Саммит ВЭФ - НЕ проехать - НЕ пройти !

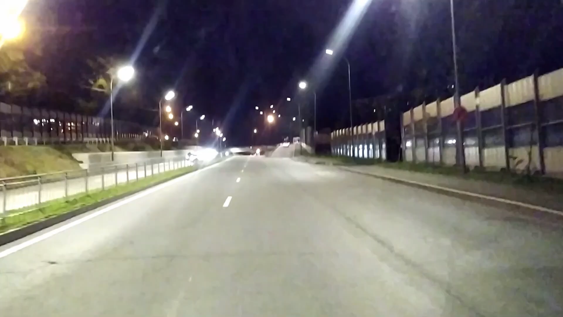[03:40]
Думаю, что съемка будет не очень, но посмотрим. Начинаю. Ну вот мы проезжаем Окатовую. Ну вон он вдалеке светится. Мостик. Но остров Русский. Сейчас надо быть аккуратным. Поаккуратнее. Это все могут выскочить. ГАИ вот. Ну вот, поехали дальше. Два раза остановили. Ну думаю, еще раза два остановят, наверное, по-любому.
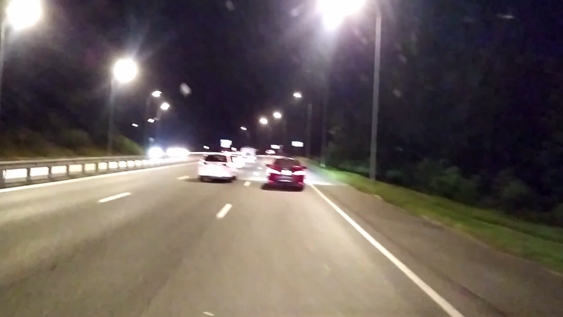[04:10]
По-любому. Завтра саммит начинается. 10 числа и по 13.
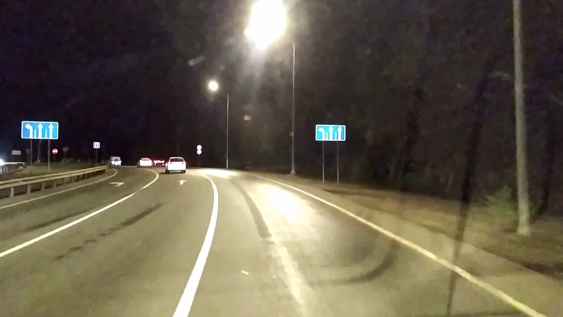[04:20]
Так, час через метров. 100 будет поворот. На русский.
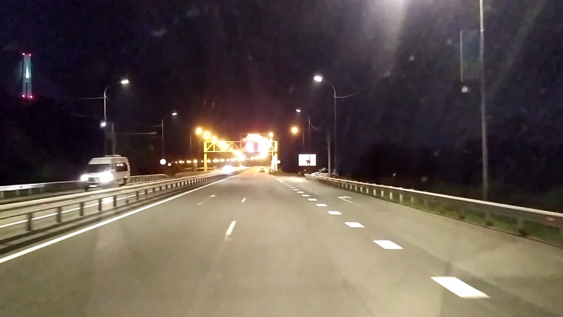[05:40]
Ну, меня спросили, куда езжать. ДВФУ. Кампус, ДВФУ. Нет, здесь... А нет, вот стоят. Стоят, но не тормознули. Ну, наверное, по рации сообщили, наверное. Лишний раз останавливать. Такой-то, такой-то. Едет. И все.
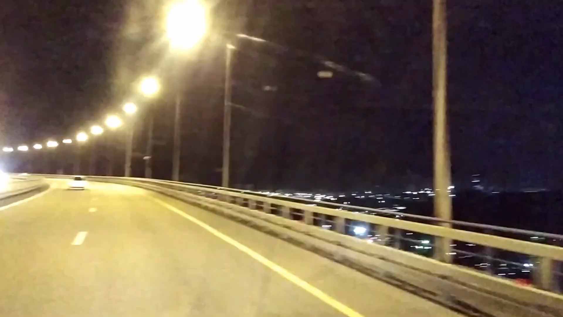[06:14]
Да, ничего не видать, друзья. Днем надо ехать. Ладно, съездим как-нибудь. Ну, я был, показывал. Ночью, конечно, не тот, как говорится, обзор. Пролив Босфор-Восточный, написано.
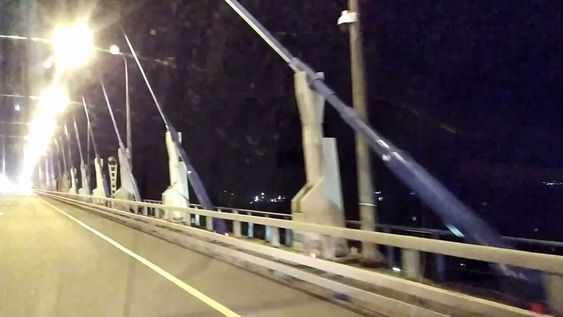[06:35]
Ничего не вижу.
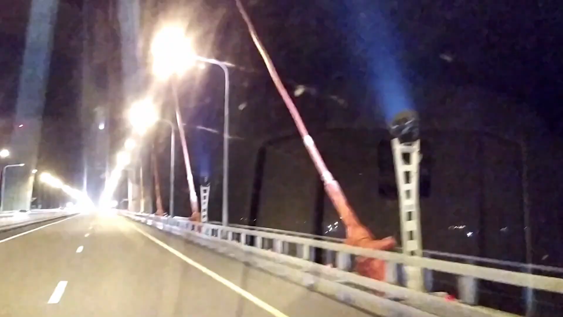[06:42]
Та же, как и вы. Ну, сейчас ночью ничего не видно, друзья. Ну, там уже кампус.
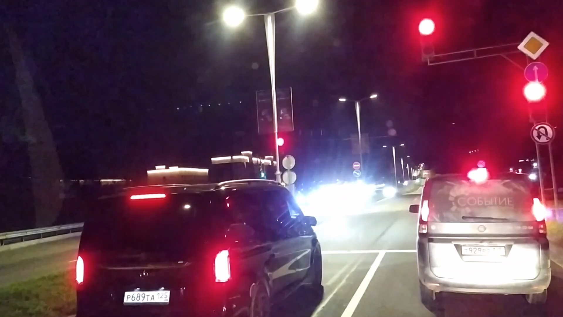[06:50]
Я пройду дальше, там поворот будет на океанариум. И там развернусь. И к центральным воротам подъеду. Там должны выгрузить. Ну, посмотрим, где меня там встретят.